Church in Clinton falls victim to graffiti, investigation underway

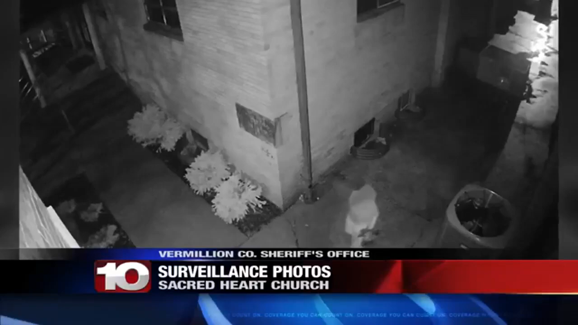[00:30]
As you can see, the timestamp from the photo shows a person walking to the area at around 7-12 Saturday night. The suspect then left five minutes later. We spoke to church representatives this morning.
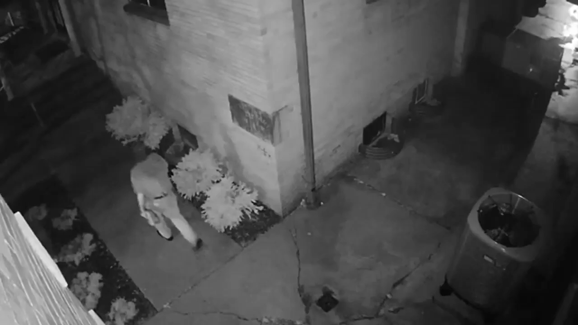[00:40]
They declined to comment. However, they told us the graffiti was cleaned up within a couple of hours after discovering it. An investigation into who exactly is behind this vandalism continues.